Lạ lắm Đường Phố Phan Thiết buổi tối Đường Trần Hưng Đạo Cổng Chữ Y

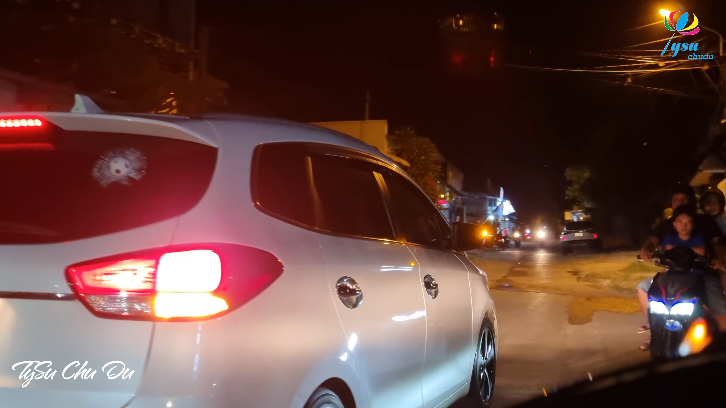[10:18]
Cho nên nếu mình đi sâu vô là mình vẫn thấy những cái len đường Cả nhà mình len đường của những cái chỗ để cho sân bay đáp lên đáp xuống Ngày hồi xử, ngày xưa Còn bây giờ sân bay của mình, sân bay ở Phan Thiết mình thì nằm ở ngoại thiện nghiệp Hướng thược lại này là hướng ra một né
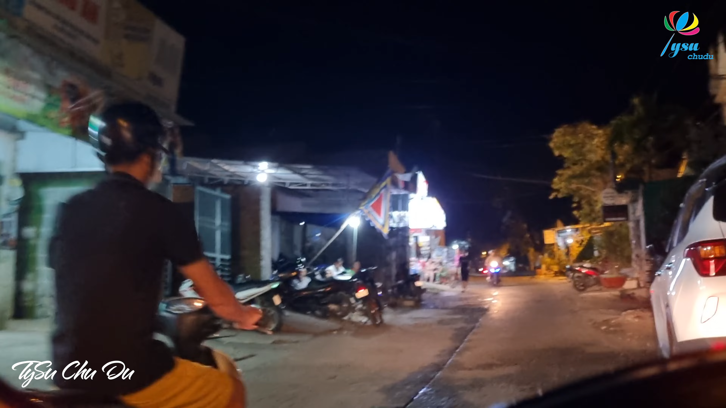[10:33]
Đi lên trên này cả nhà mình thấy khúc kia thì hơi tối Mình thấy khúc này là sáng nè Nhà người dân họ mở đèn rồi sáng sủa
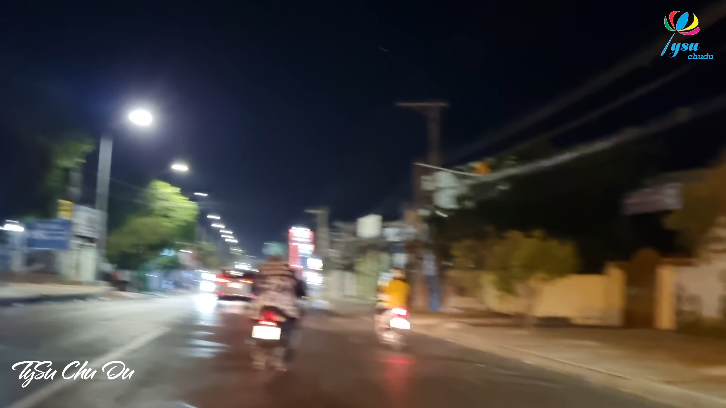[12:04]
Tối thì rất là tối luôn á Mình thấy đèn đường hả chứ Mình thấy cũng có nhiều xe di chuyển Nhưng mà tại vì khoảng cách giữa hai bên đường á là nó rộng quá Và nhà người dân ở hai bên thì cũng có Nhưng mà giờ này mình nhìn thấy là đa phần là họ đóng cửa ở trong nhà Cho nên là mình đi trên con đường này mình sẽ không có thấy được cái sự sáng nhiều Giống như những cái chỗ mà người ta bán hàng ăn uống